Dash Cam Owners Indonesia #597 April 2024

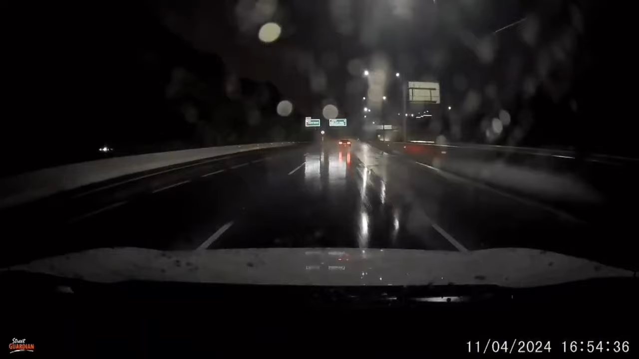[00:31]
Nabrak. Iya, barusan ya? Iya. Oh, iya. Ya ini bersih, nggak kayak yang lain gitu kan?
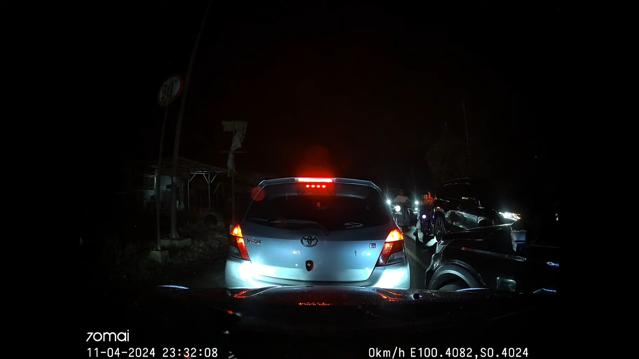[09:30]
Dadu ngalah-ngalah tuh, Bu. Woi, mundur lah.